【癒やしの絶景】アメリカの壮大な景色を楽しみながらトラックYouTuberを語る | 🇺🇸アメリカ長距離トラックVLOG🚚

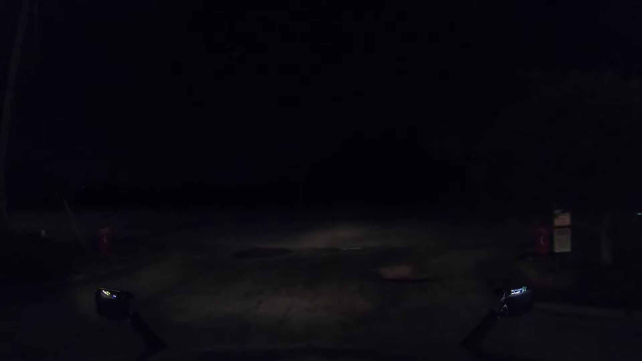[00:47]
アスファルトがボコボコだな。
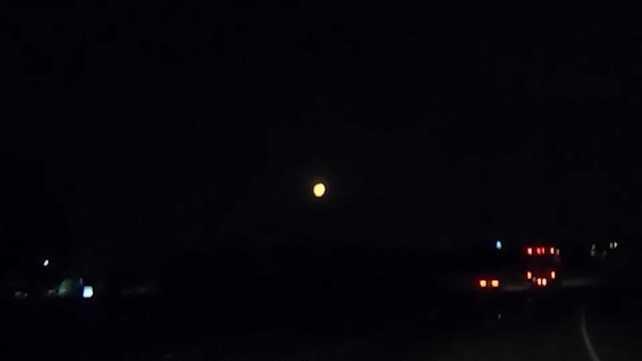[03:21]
めっちゃでっかい。まあ、カメラではちっちゃくなっちゃってるかもしれないですけどね。オレンジ色の大きな月が出てますね。そういえば早朝のドライブ最近なかったですよね。ドライバーマネージャーが最近変わったんですよね。前のマネージャーの時はね、早朝のドライブが多かったんですけど、今のマネージャーは夕方の